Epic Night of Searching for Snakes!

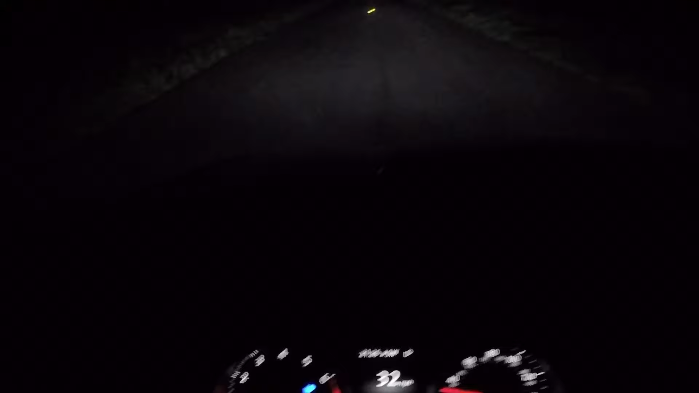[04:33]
There's a snake. Looks like this is going to be a rat snake. Or maybe that could be a copperhead. Let's see. Yep. This one's a copperhead.